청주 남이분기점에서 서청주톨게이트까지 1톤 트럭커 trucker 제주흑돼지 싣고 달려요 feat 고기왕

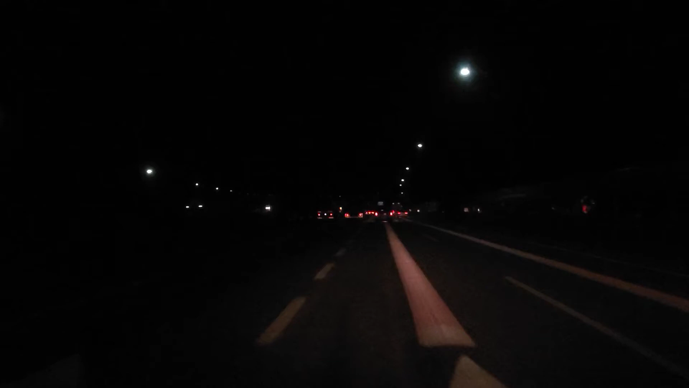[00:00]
후보 분기점이 아니고 남이 분기점입니다. 남이 분기점. 동서울 방면으로 달려갈게요.